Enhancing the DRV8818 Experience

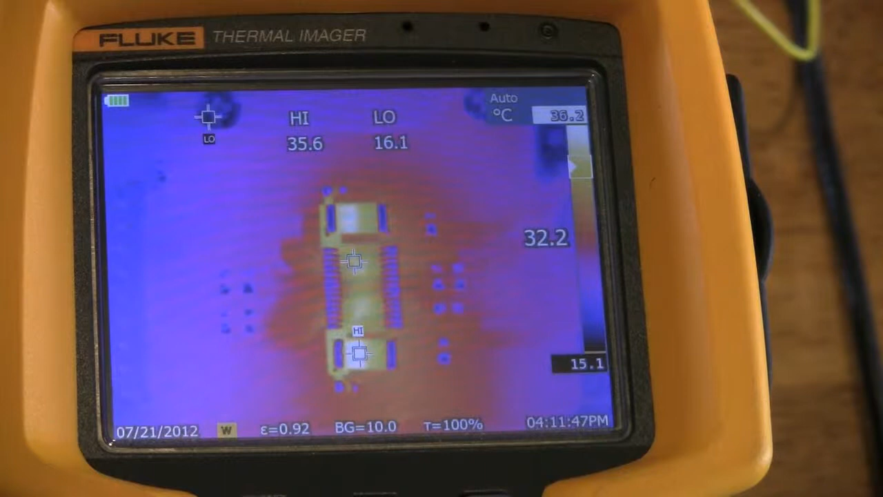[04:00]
well here is the difference DRB 8818 running at 2.5 amps same as before except that I'm using a completely different board well I just said there was one difference and that the board was pretty much the same so let me stick to the facts the board is a completely new design that is using a new technology which allows me to run the device way cooler even when I'm using the same current notice that I'm dealing here with something
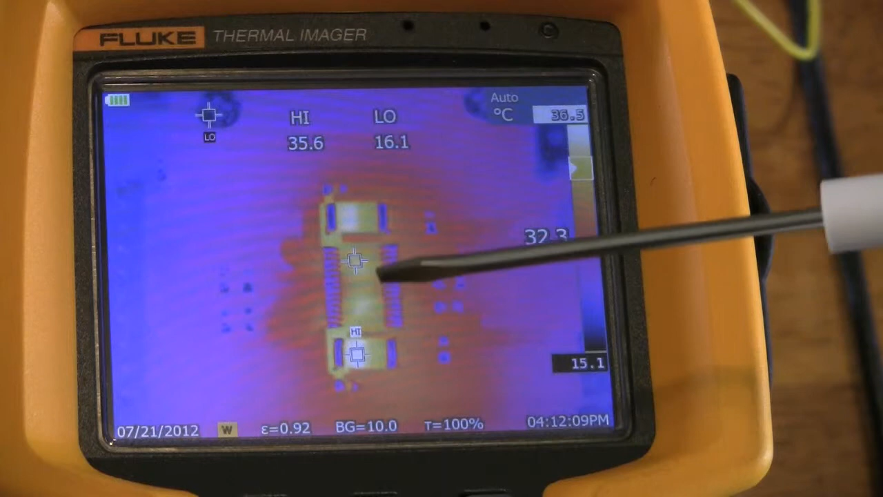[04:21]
I will say obviously less than 40 degrees C we had 75 before now we have less than 40 same current same voltage same stepper motor what changes here is what I'm going to show you in a little bit but first let's take it to 3 amps and see what happens if you remember before I had 110
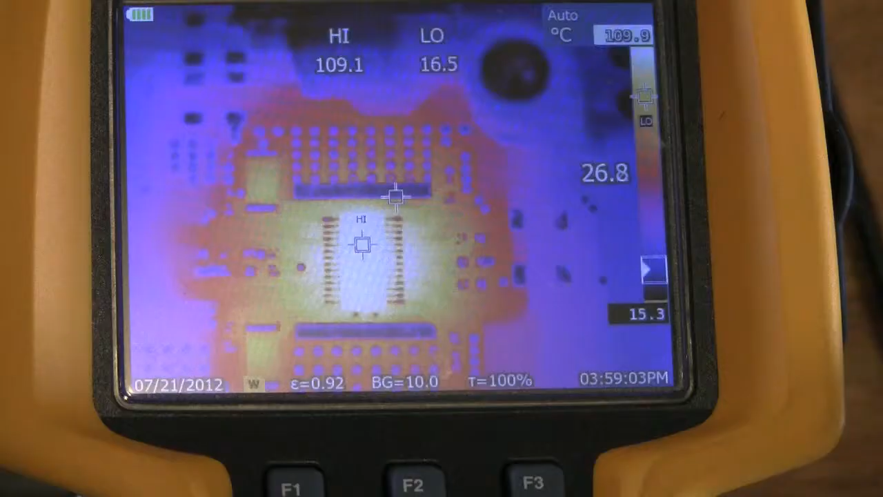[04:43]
On screen: spot 26.8°C
degrees at 3 amps with my Stepper 8811 board 2 layer board and these were still 2 layers and I'm getting 40 degrees less so what am I doing here we'll see soon
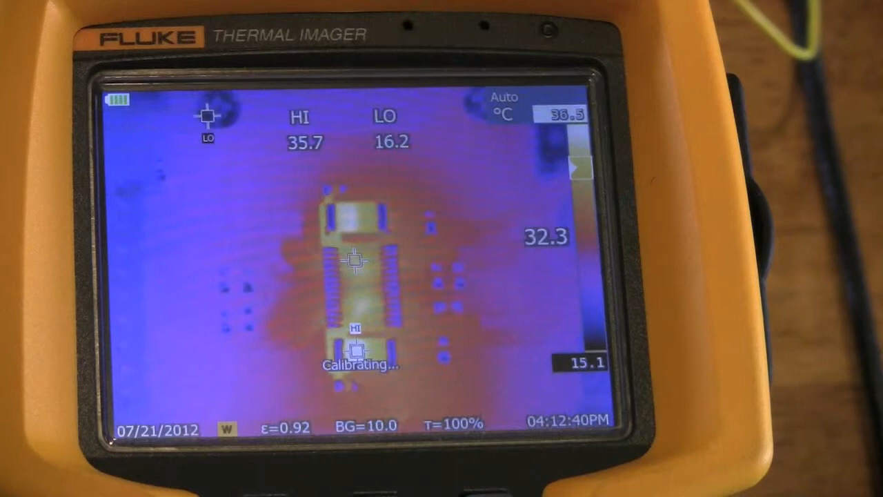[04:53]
all right what we're seeing here is DRB 8818 running 2 actually 3 amps per phase 3 amps that is out of 24 volt power supply so pretty much the same setup that I had before same motor same device same voltage same current the board is different a little bit different although
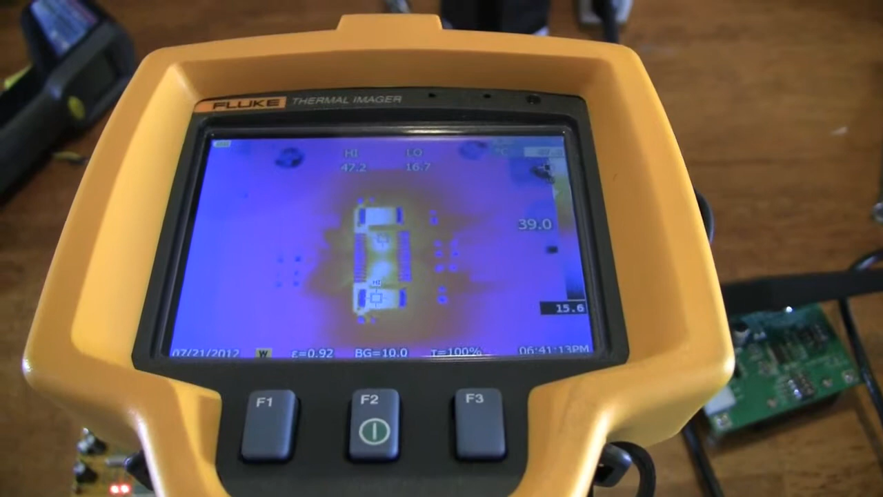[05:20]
there is one major difference which is causing the big difference in temperature if you remember I had 110 before now I have it's basically like 42 now you may be thinking it's 47
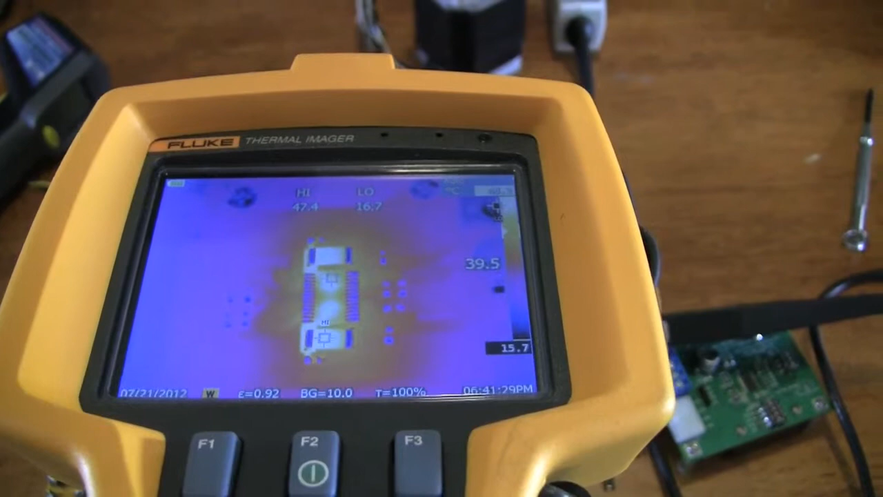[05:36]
but notice the 47 is actually on the resistor not on the device the device is around 42 so
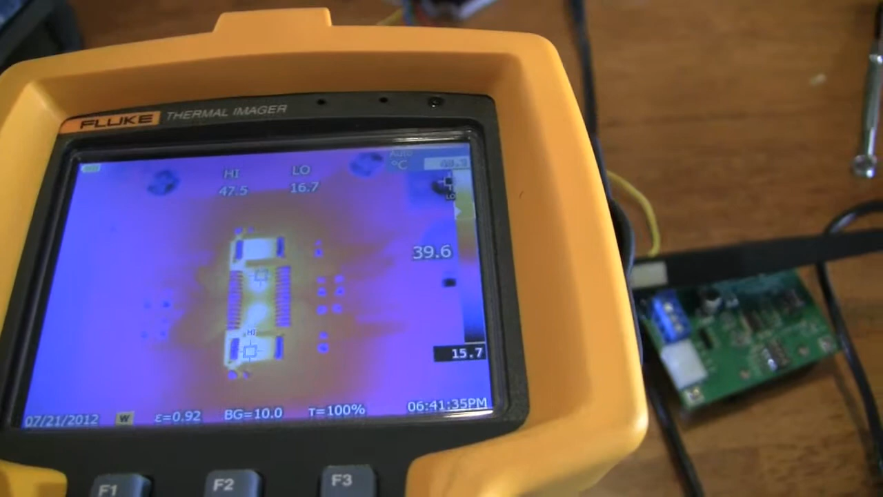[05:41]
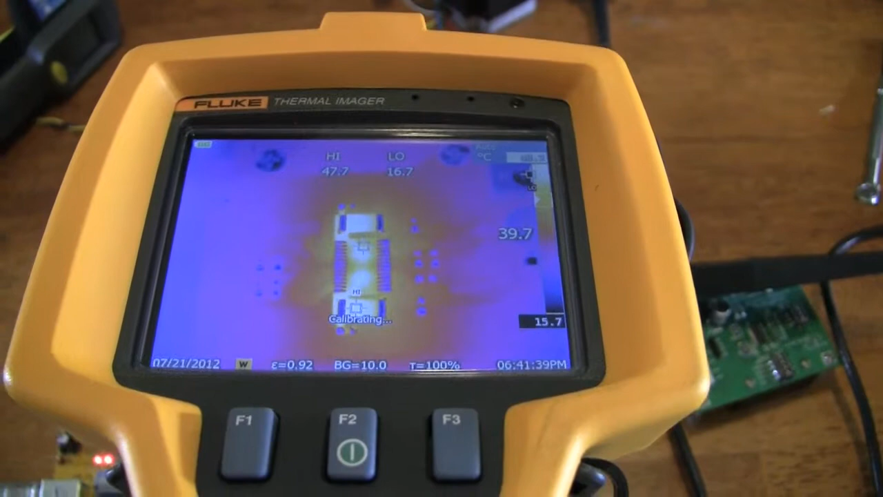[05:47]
110 at 3 amps with the first board 2 layer board and now 42
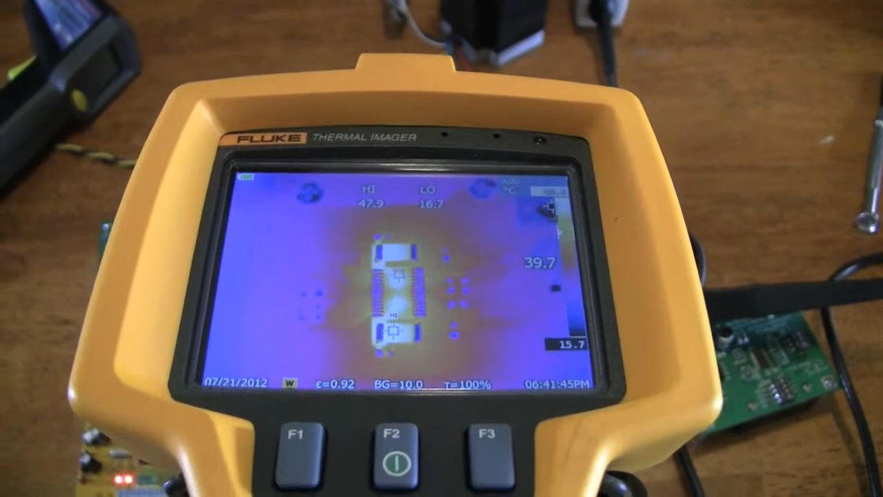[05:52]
40 something degrees C anywhere between 60 and 70 degrees difference with the new board what's the difference what's the trick am I cheating here am I being deceitful I'm actually playing a trick yes I wouldn't call it deception but
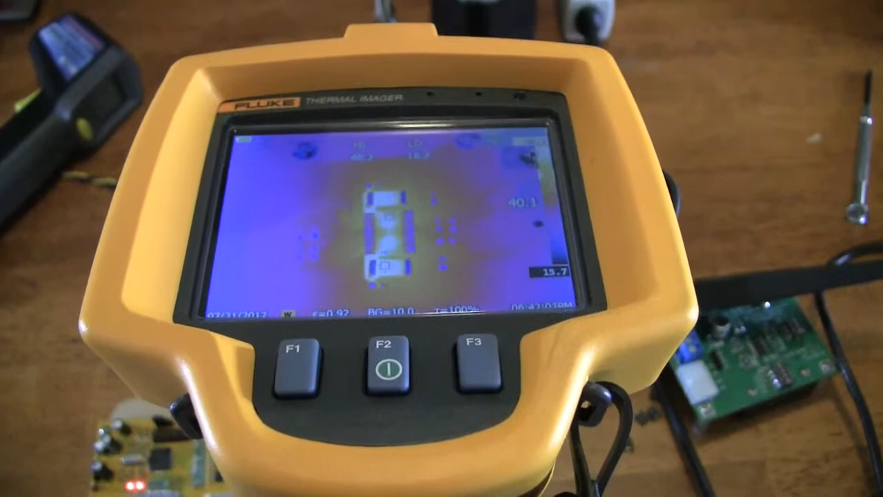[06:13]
there is a trick now before you call me a liar let me show you that in fact I have 3 amps